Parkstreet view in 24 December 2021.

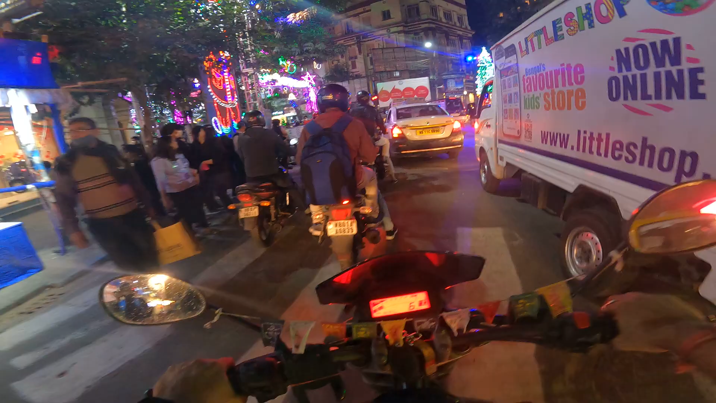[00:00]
हाय गाइस, और मैं अभी हूँ पार्क स्ट्रीट पे। तो पार्क स्ट्रीट का आप लोग देख सकते हो, मैं थोड़ा ऊंचा कर दे रहा हूँ। बेसिकली ये आप देख सकते हो,
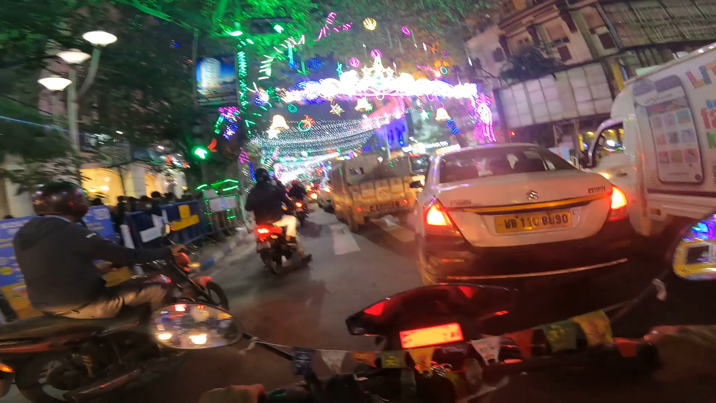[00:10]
और ये पूरा थोड़ा पीछे जा रहा है।
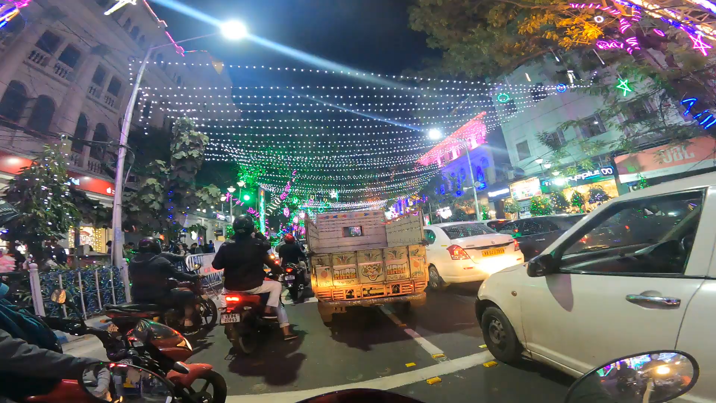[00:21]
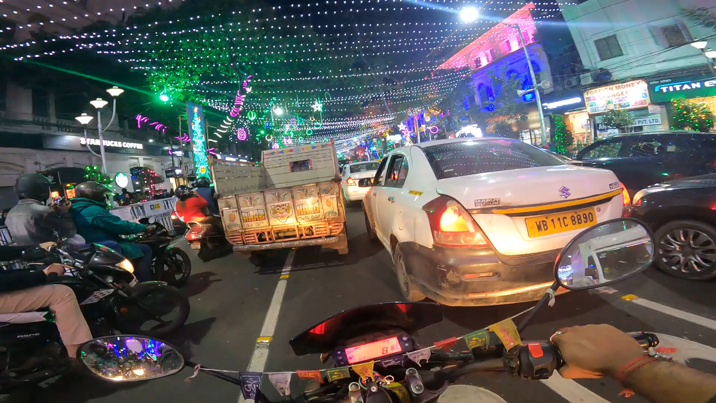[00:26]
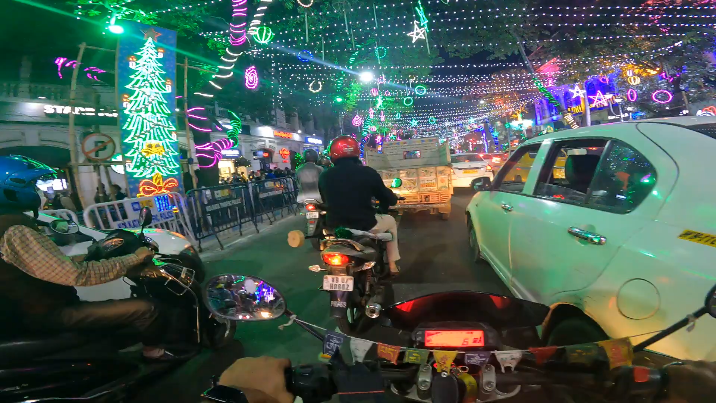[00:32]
आप लोग ये देख सकते हो, ये पूरा नज़ारा बहुत अच्छा है।
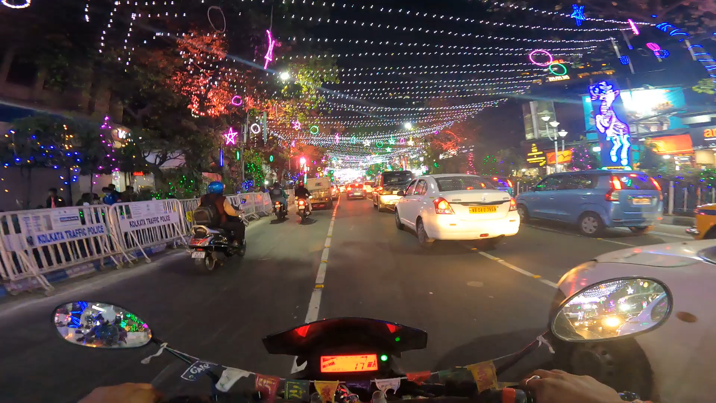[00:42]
आई थिंक इट वेरी नाइसली। तो आज पूरा क्लिप आप लोगों को दिखाएंगे।
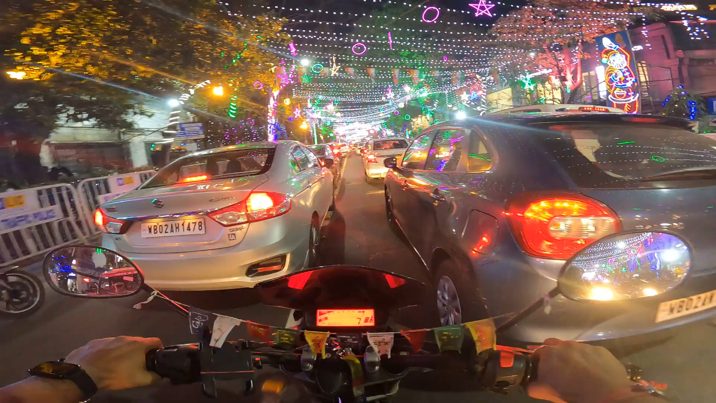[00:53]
यहाँ से न्यू टाउन जाने का प्लानिंग मैंने किया है। अरे ये बहुत बहुत बहुत ही जाम है। मेरा ऑफिस भी सामने ही है, तो